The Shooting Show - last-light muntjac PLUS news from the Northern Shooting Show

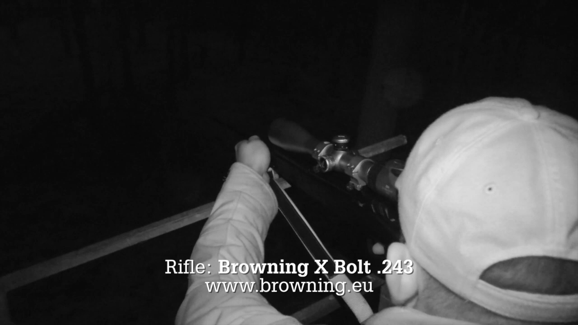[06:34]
The Swarovski Bino and Scope combo have really proved their worth tonight pulling in light to enable Jeff to see a buck at last knock-ins as the camera was nearly giving up
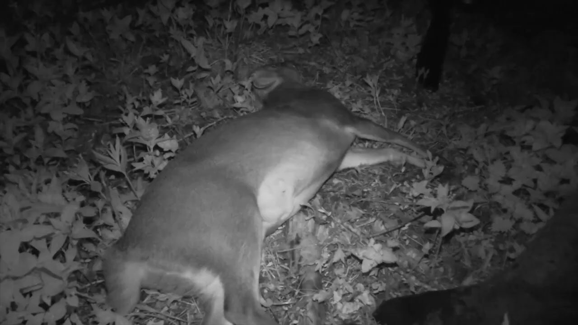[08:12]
it's a nice little monkey buck about two years two or three years old like him what yeah it's some part of the cameraman's role to help
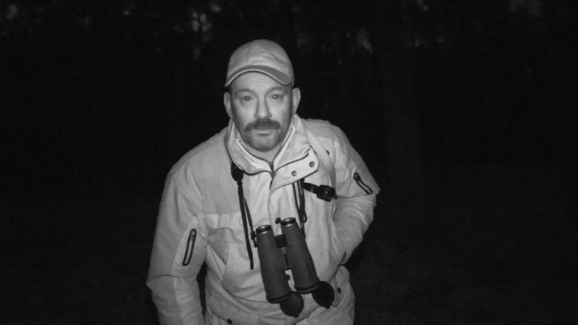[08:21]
yeah well it's um as it turned out I shot the first buck
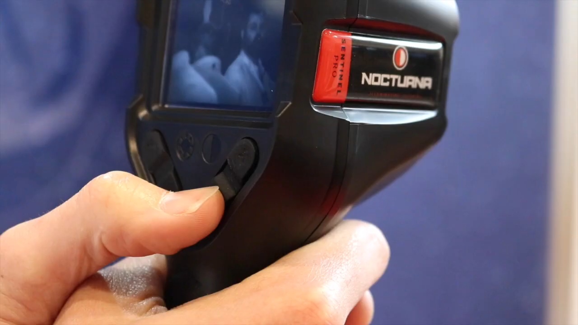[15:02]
just more lightweight compact with a few little adjustment buttons just for scanning around that kind of thing security guards so kind of